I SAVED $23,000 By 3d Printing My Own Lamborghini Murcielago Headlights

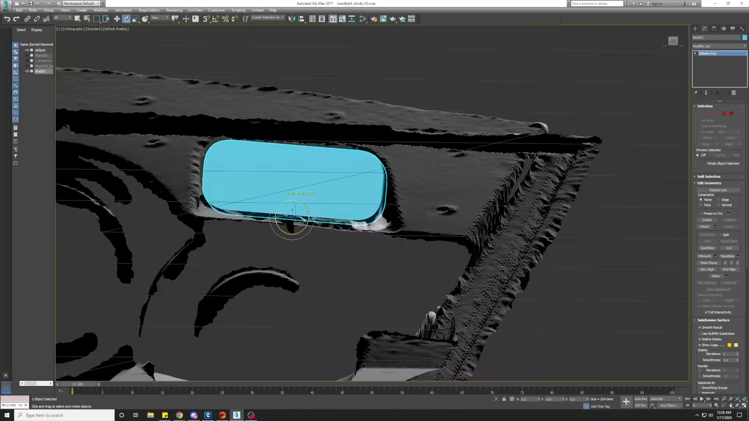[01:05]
So I went through the process of modeling out the stock headlight shape and I wanted to do this in two parts.
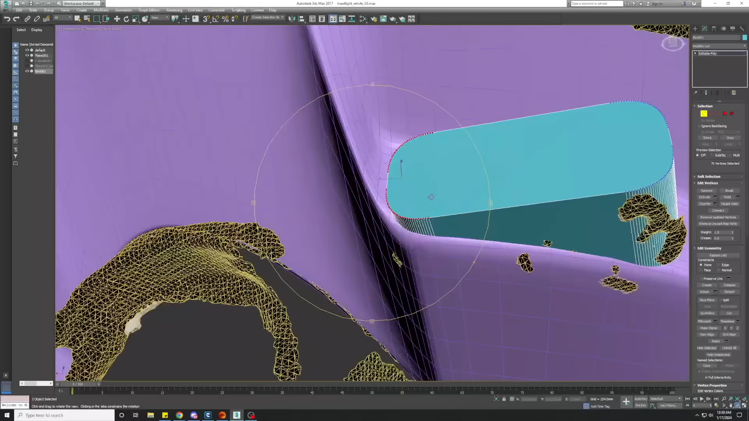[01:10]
So the first part is the upper that kind of covers the bulbs and it has a slot for the blinker integrated into it as well.
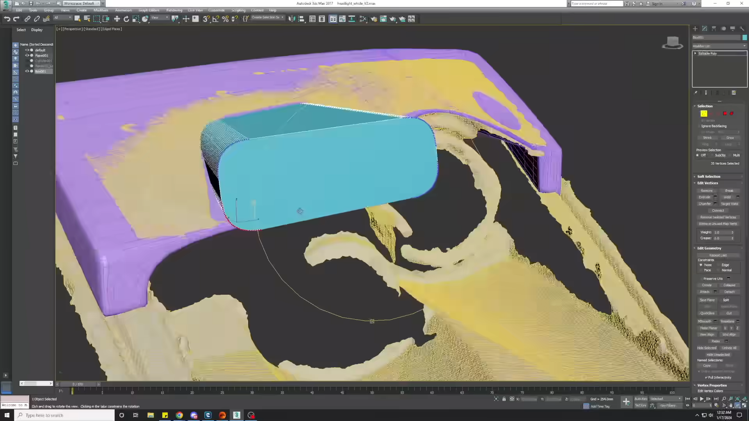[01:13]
And after a night of 3D printing, I have a pretty good piece here.
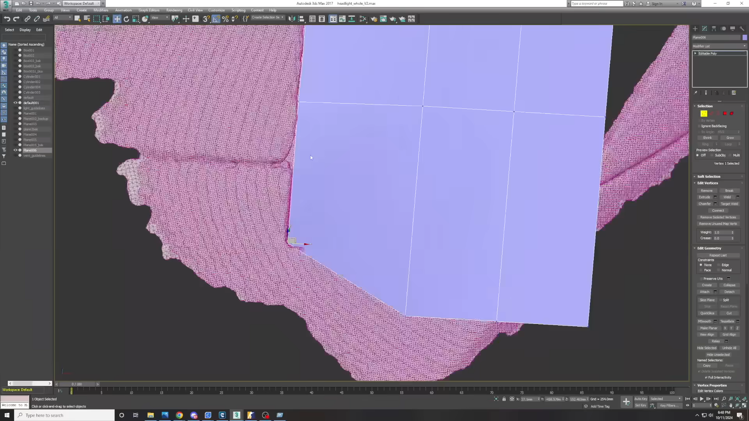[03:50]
If you're in the market for a really, really good 3D scanner, that is where you're going to find it.
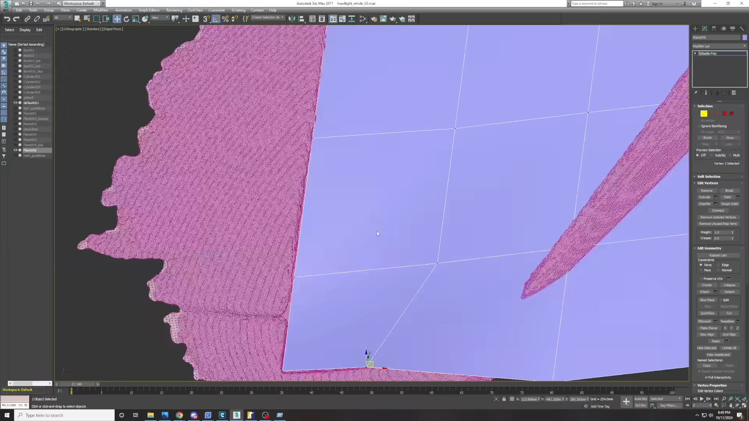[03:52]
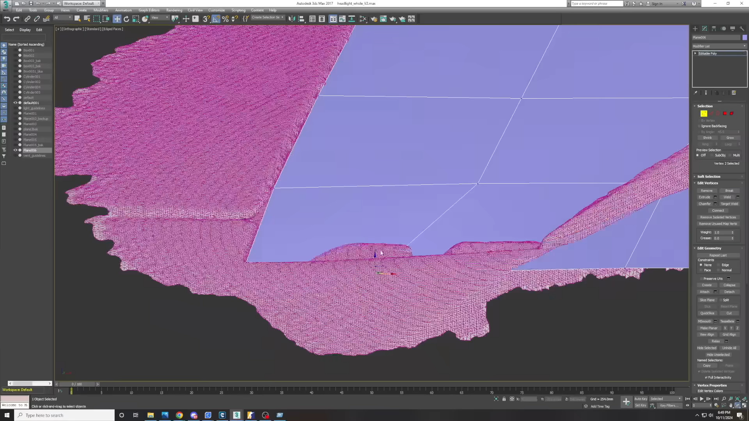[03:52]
And now that I've got a scan of my car and I got a good scan of my headlight, I'm off to the races.
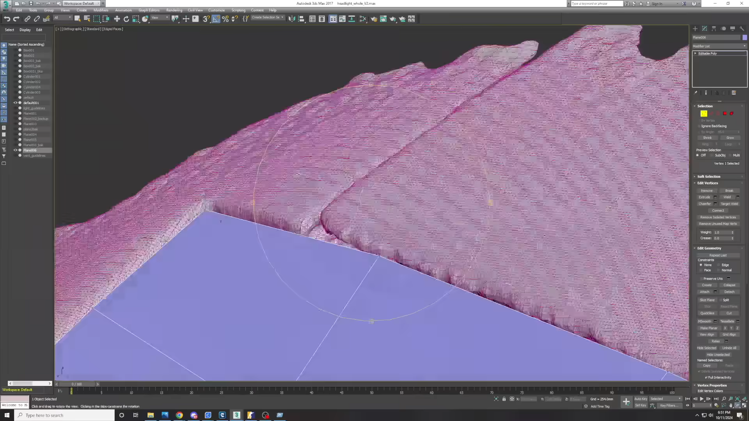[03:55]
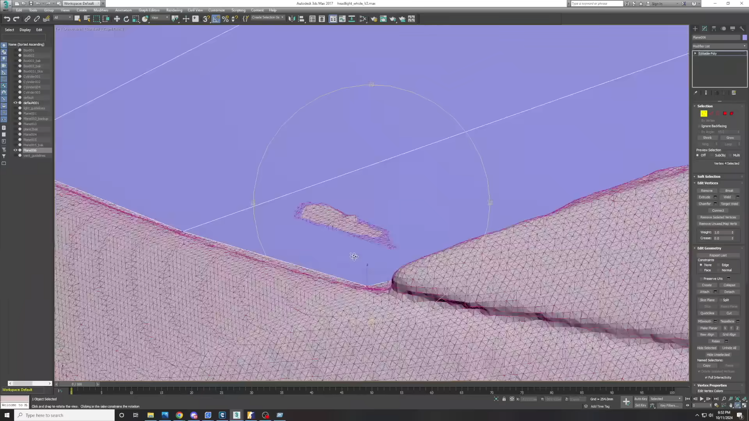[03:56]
The first piece that I want to model out is a lens.
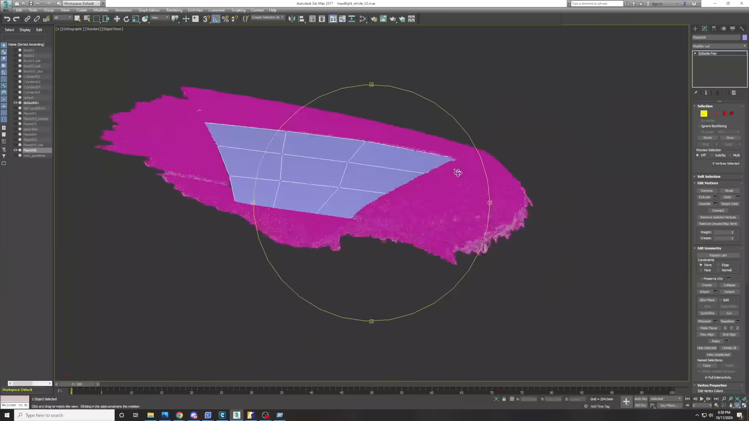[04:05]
Make sure it lines up with all the edges on the car and we're starting off with the right base shape. So I did that. I tested it out on the car. That shape was all good. And the next thing I wanted to go after was the headlight bezels.
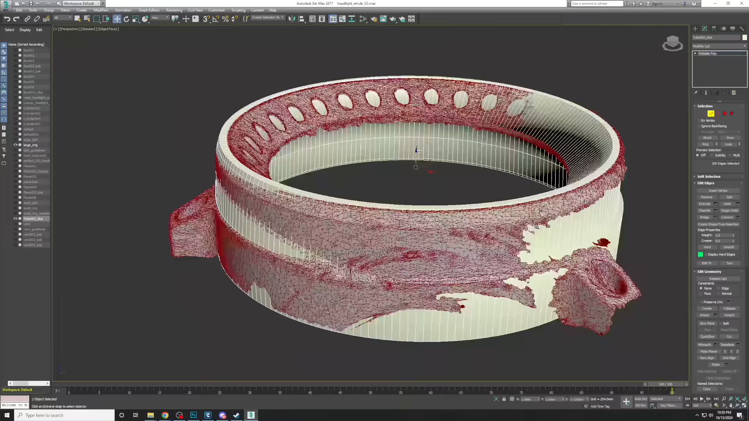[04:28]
So I took my 3D scans that I had made and created my headlight bezels in 3D Studio Max.
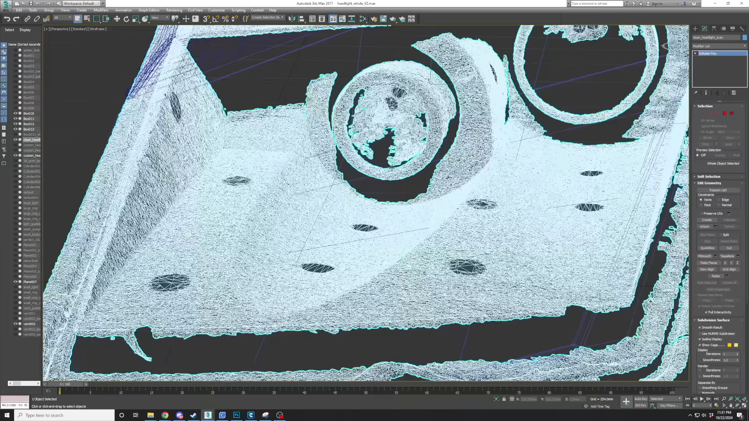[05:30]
So now that I've got my headlight bezels done and I've got my headlight lens shape done,